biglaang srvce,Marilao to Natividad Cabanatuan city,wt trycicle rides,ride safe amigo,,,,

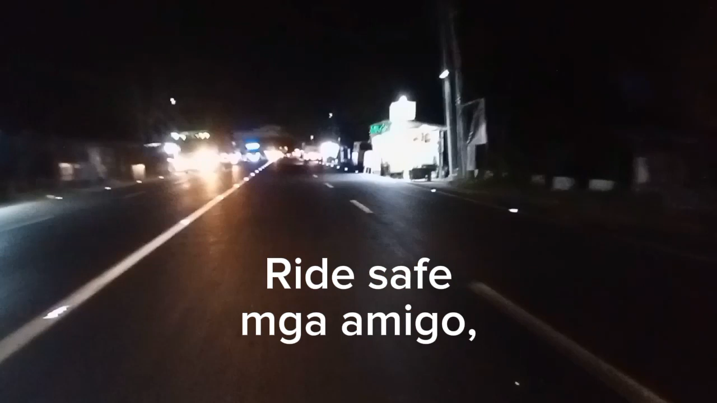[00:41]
Kaya tricycle lang pala gagamitin natin mga lods. At magandang gabi nga pala sa inyong lahat.
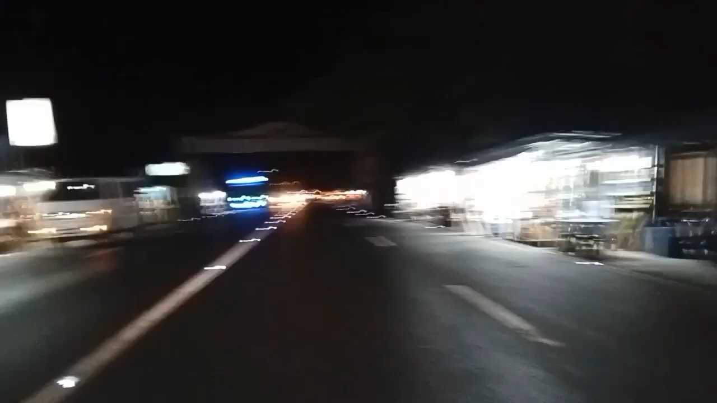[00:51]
Sana mapanood nyo rin itong video na to mga lods. Ito na nga mga lods, dito na kami sa Maynoy Bacia. At dito nga pala kami dumaan sa Maynoy Bacia mga lods. Nag-bypass kami kanina, bypass. Tapos Lusot no, San Miguel, Bulacan, tapos Maynoy Bacia.
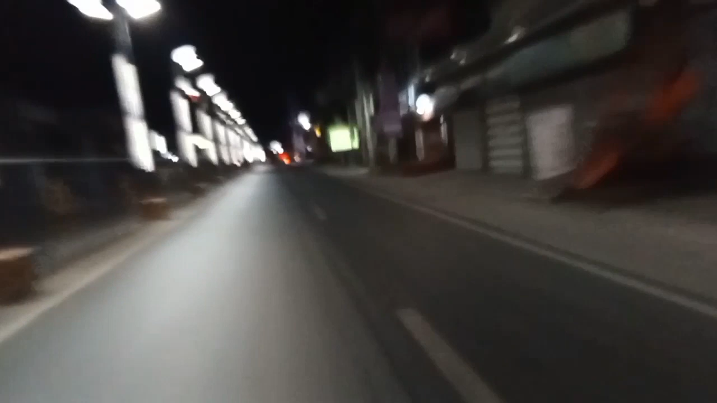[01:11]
Dito nga mga lods, dito na kami sa may ano, dito sa may San Leonardo. May arko ng San Leonardo na Bacia mga lods. Ito na nga, kay malas ano na namin.
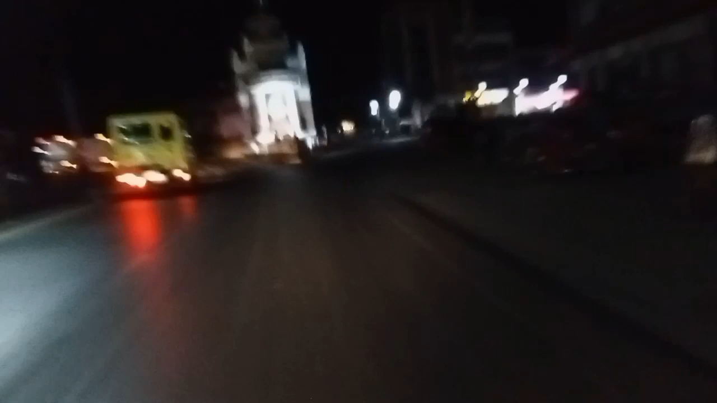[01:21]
Pinakapain na ng ano to, ng Maynoy Bacia mga lods. Mga 11:30 nga pala kami umalis galing Marilao, 11:30 PM mga lods. Dito nga kami dito sa may mahabang tulay dito sa San, ano, San Leonardo mga lods.
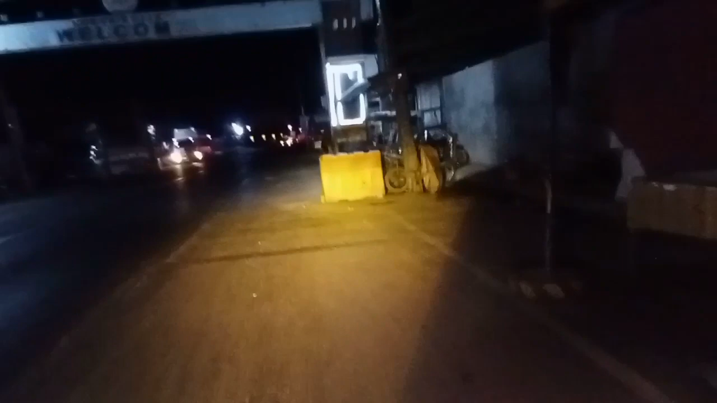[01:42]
Ito na yung arko na San Leonardo Maynoy Bacia. Dito nga, hihinto nga muna tayo dito, picture-picture na konti mga lods.
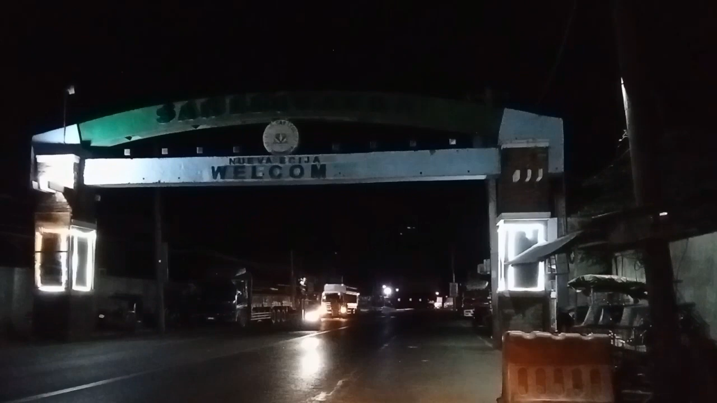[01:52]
Para may ano man lang tayo, makapakita tayo sa inyo. Service nga pala mga lods itong ano namin, dalawang tricycle kami. Galing Marilao. Medyo maliwalay din yung tatakbuhin natin mga lods.
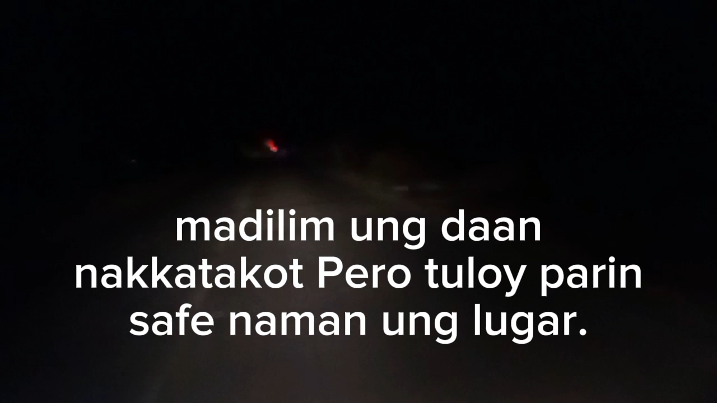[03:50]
Puro pala yan. Napakadilim naman yung lugar na yan, grabe. Pero sip naman yan mga lods. Sip naman yung lugar nila. Lugar nila. Yan din kami, hindi din kami kinakabahan. So dalawa naman kami ni Ken mga lods. Dalawang tricycle naman kami. Sa hilo naman yung isang tricycle namin ay malakas. Kaya kayang kaya kita-kita naman yung klasada mga lods. Talagang lip-lip yung lugar na to. Kung ikaw lang mag-isa rito mga lods, talaga matatakot ka.